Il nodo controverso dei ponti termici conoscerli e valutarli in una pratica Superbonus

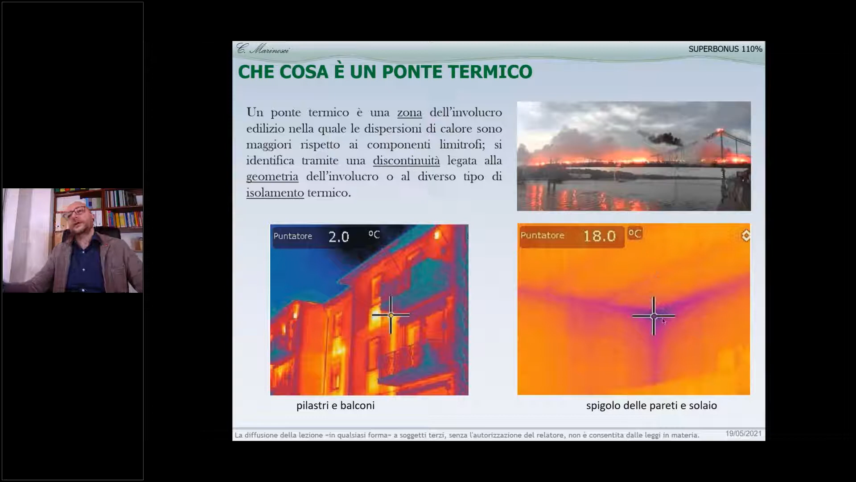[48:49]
Il contrario all'interno, sono quelle zone, in questo caso uno spigolo, che hanno una temperatura più bassa, no? Dall'interno verso l'esterno. E vi dico che non c'è bisogno della termocamera, per alcune tipologie non c'è bisogno.